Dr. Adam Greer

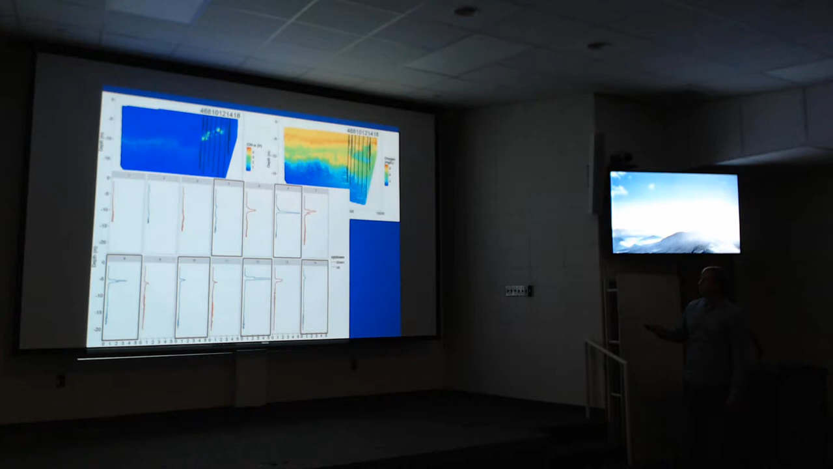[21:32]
You can see kind of the layer rising through the water column as we get further towards the south. And so here's the copepod data.